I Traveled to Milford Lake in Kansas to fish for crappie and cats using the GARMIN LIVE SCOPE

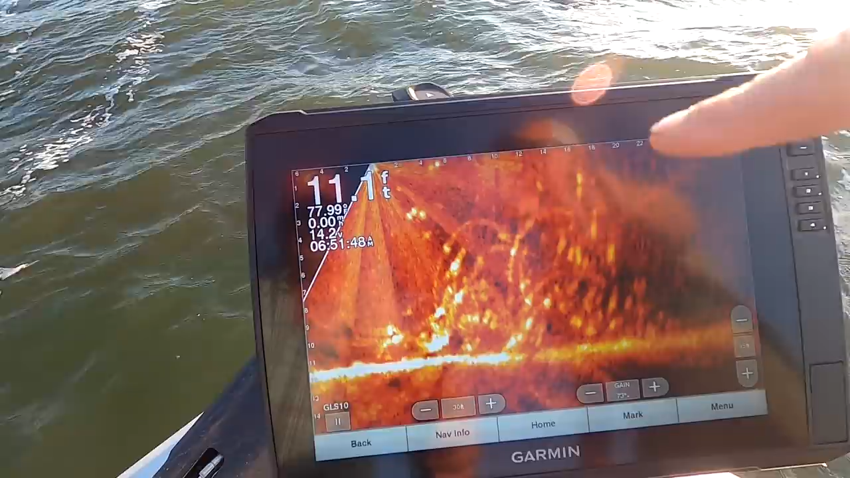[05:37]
On screen: depth 11.1 ft
These crappie are not bashful about me sitting right on top of them. Right. Nope. Not at all.
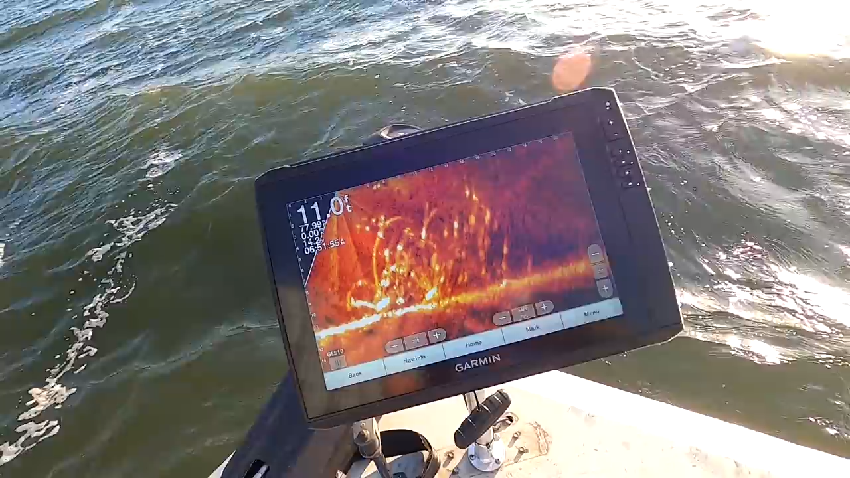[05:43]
On screen: depth 11.0 ft
As a matter of fact, I can take this, this, this, this, this easy. I know that there's crappie right in here.
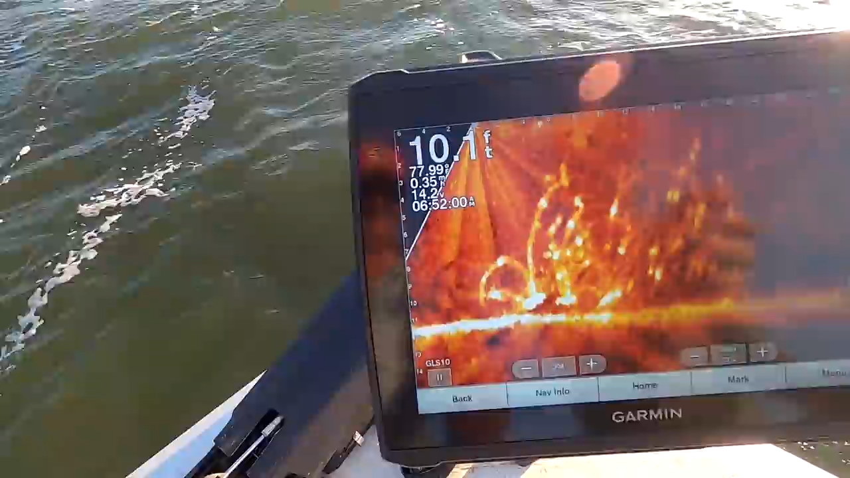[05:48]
On screen: depth 10.1 ft
So 10 foot, take a 10 foot rod. I'm going to put this right in front of here.
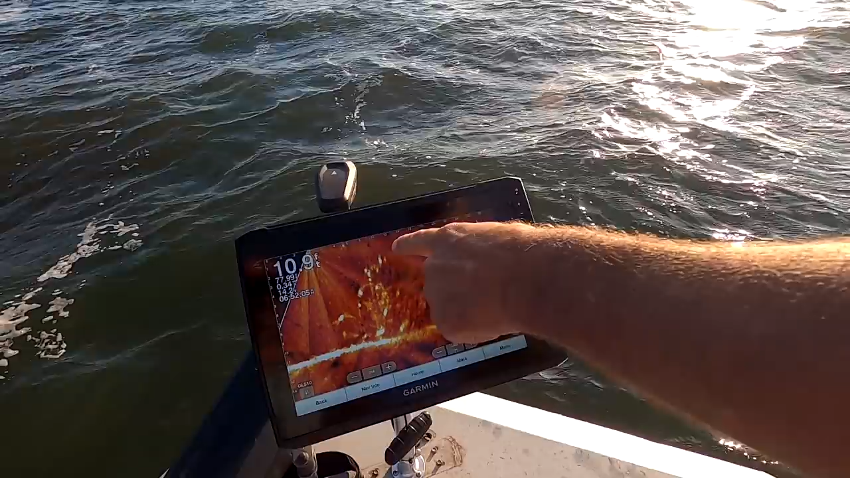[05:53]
I want to watch my bait go right down to them. And I'm going to stop that bait right on top of them. All right. So I just tossed it in. There goes my bait. Yeah.
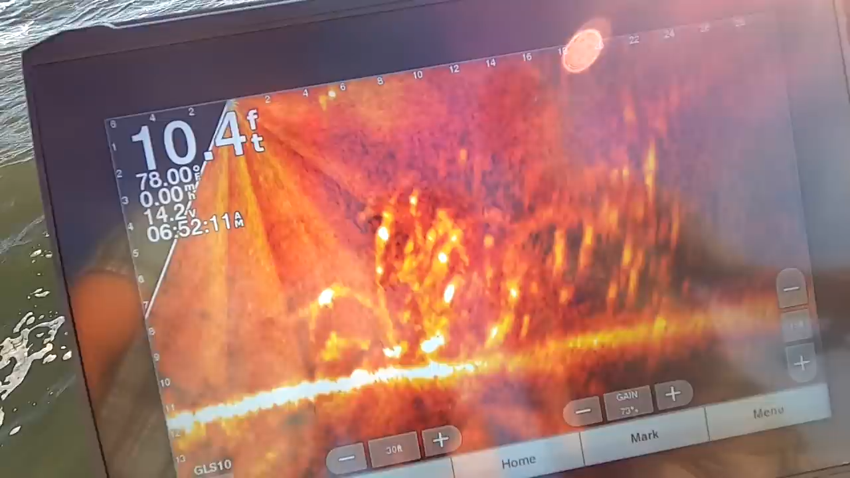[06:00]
On screen: depth 10.4 ft
I see it. There's one right there on it. Yeah. That was quick. Dead stick it. Yeah. They find it real quick.
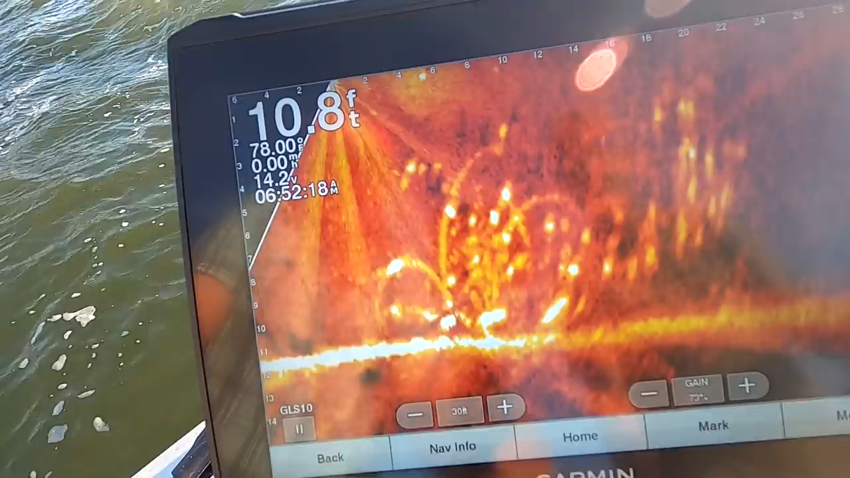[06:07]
On screen: depth 10.8 ft
And then probably a bunch of little ones right there on top. They're bigger ones.
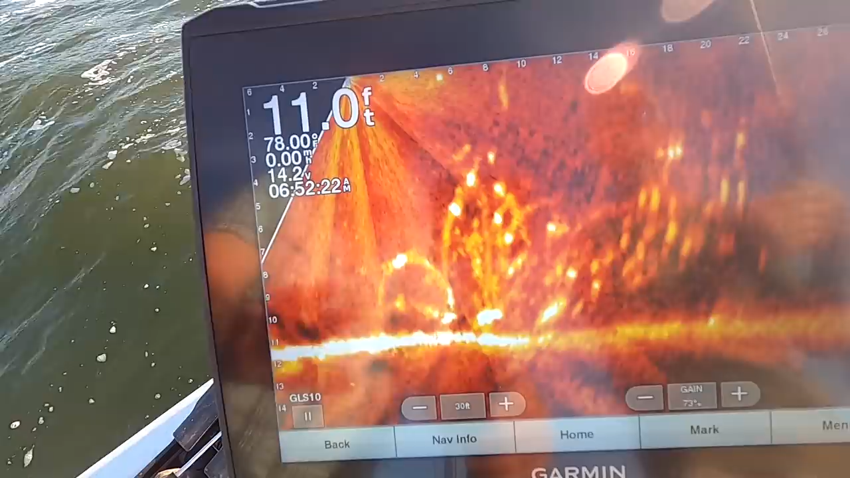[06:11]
On screen: depth 11.0 ft
They usually got in there a little bit deeper, but I'm going to do it again. I'll drop it down a little farther. See my bait go down.
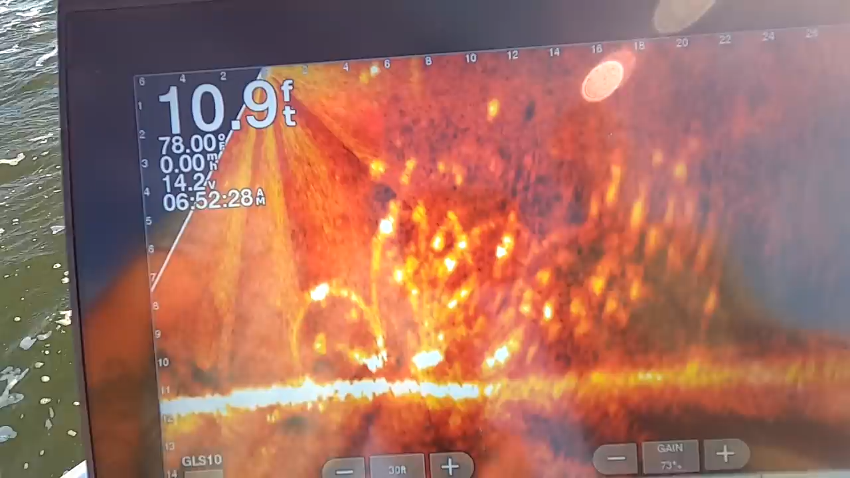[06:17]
On screen: depth 10.9 ft
See that little ones chasing. Oh yeah, they do. I get down in there.
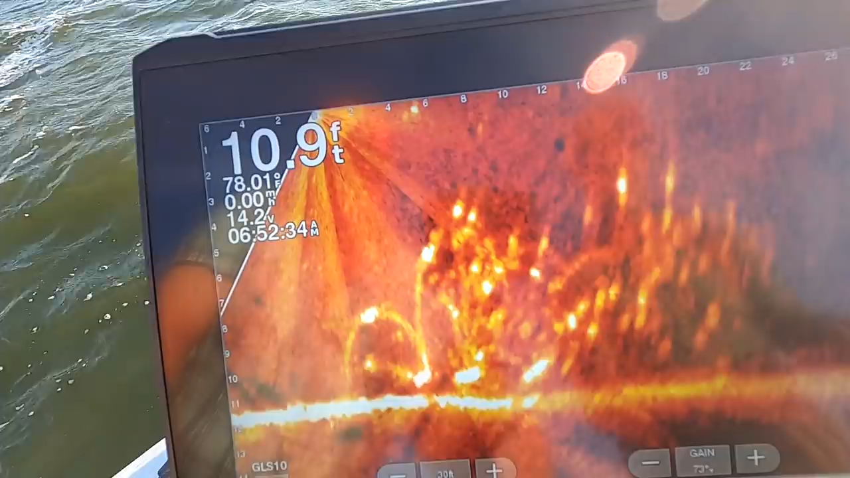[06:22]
On screen: depth 10.9 ft
I'm going to dead stick it right in the middle and give it 10, 15 seconds and wait and see what happens.
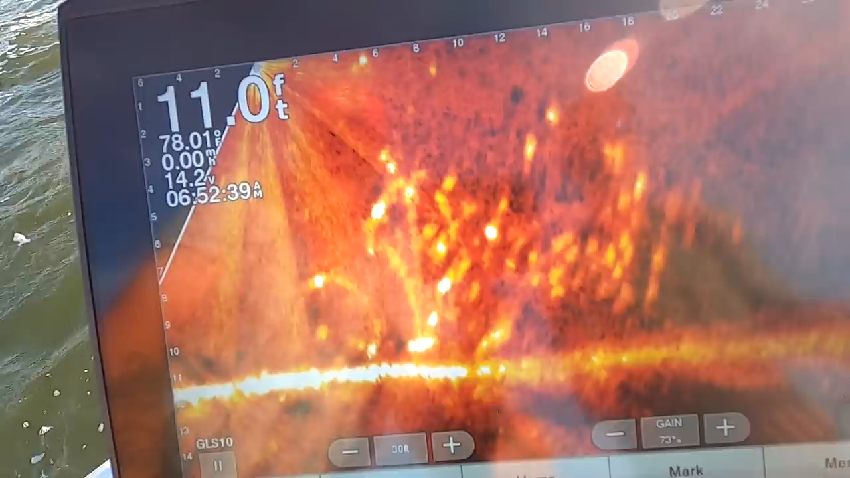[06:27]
On screen: depth 11.0 ft
And I'm going to slowly, just as slow as I can turn the reel, reel it straight up.
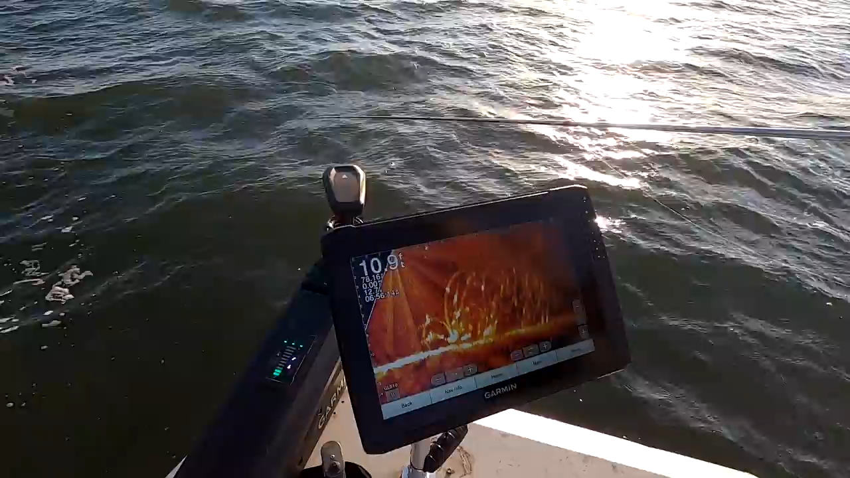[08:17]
On screen: depth 10.9 ft
You get to see firsthand what, how they, that looks like a big, nice fish. Yeah. That's a better fish right there.
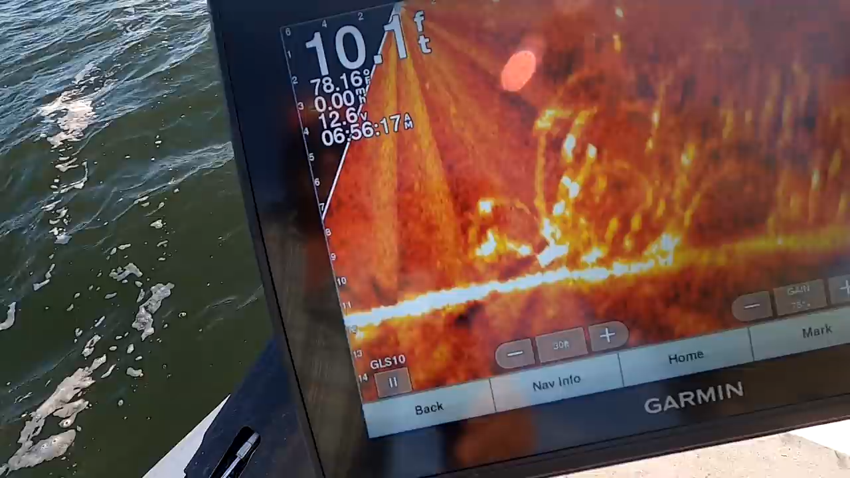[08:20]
On screen: depth 10.1 ft
That's not a crappie. That's not a crappie. No, that's something else swimming through there. It could be a blue. Look how he's real, this real slow tail, two of them coming through there.
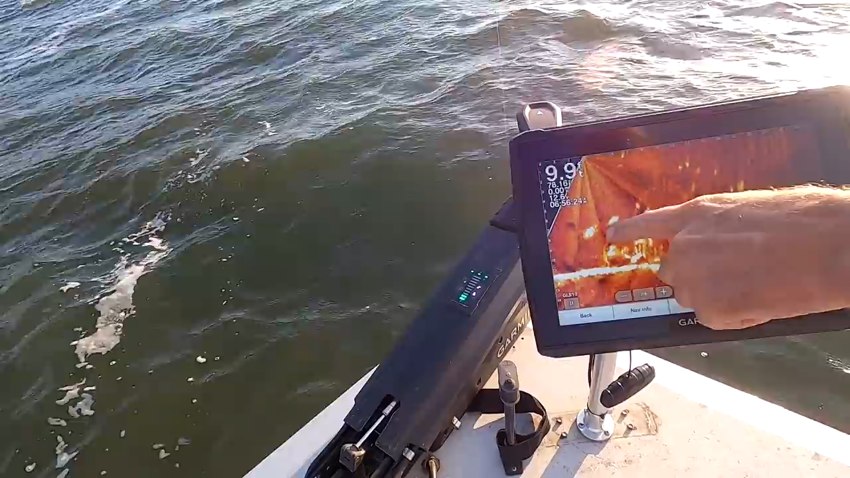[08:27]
Yeah.
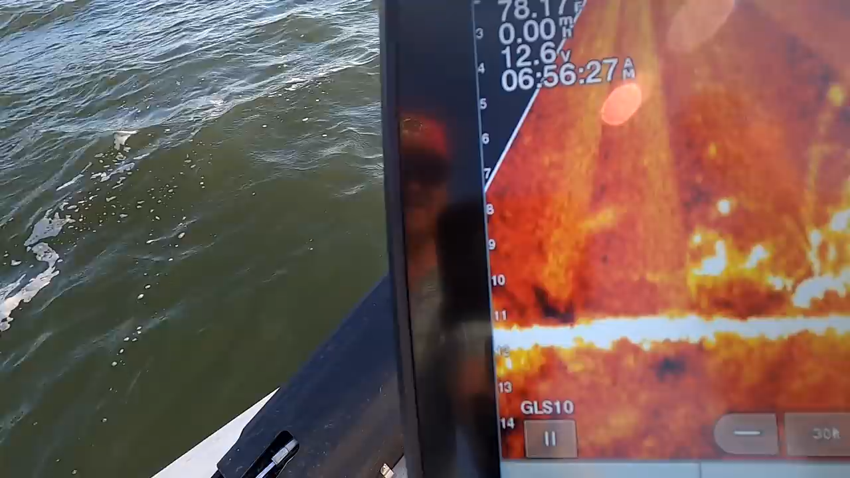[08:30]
It could be a blue, could be a buffalo, could be a carp.
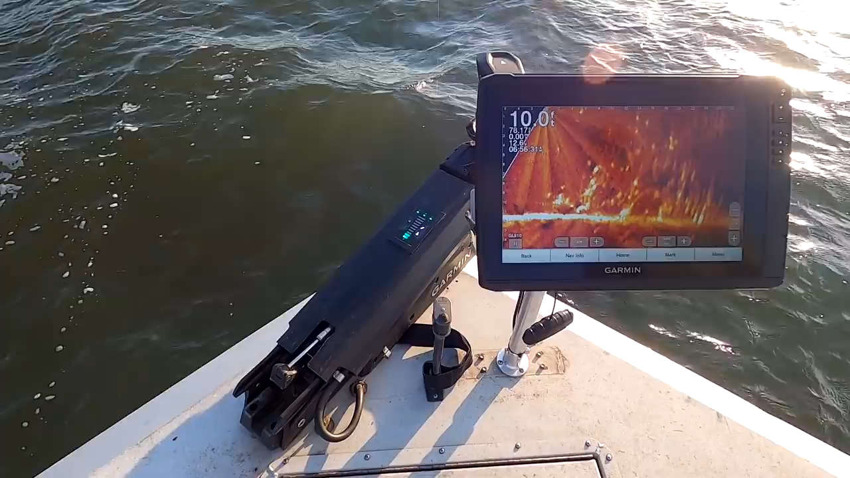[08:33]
It's hard to tell really what it is, but you know that ain't no crappie swimming through there. Our crappie are going to be these smaller dots swimming around up in here. Right. Okay. Okay. Okay.
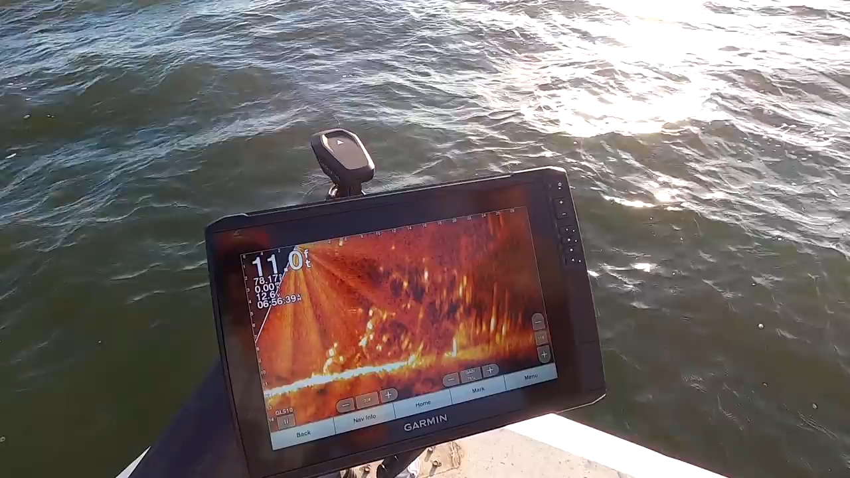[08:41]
On screen: depth 11.0 ft
That's, try this again. 12 foot. That's a little fun.
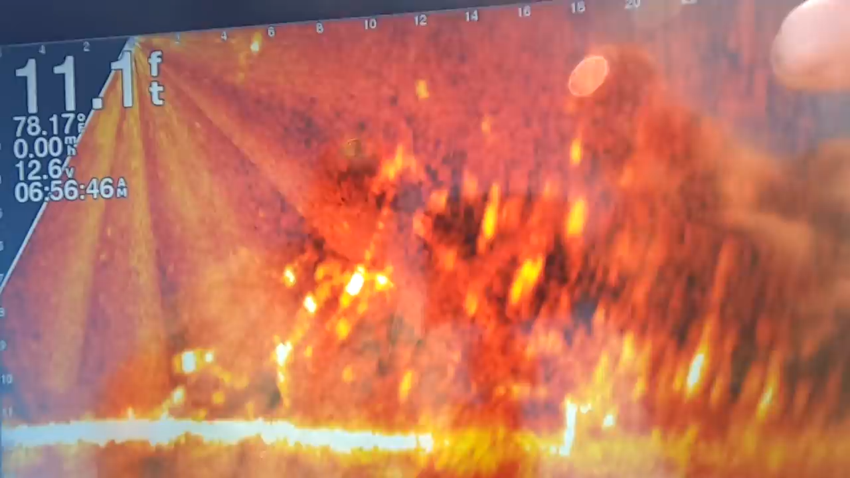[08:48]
On screen: depth 11.1 ft
Watch my bait drop right there. Put it right in front of that guy. They drop down and look at it.
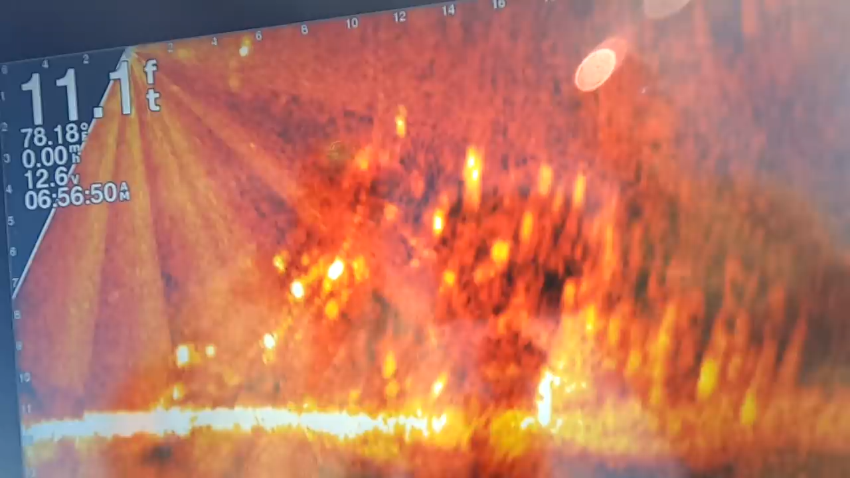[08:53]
On screen: depth 11.1 ft, water 78.18°F
Yep. They're looking, they just ain't this. We got a north front that came in.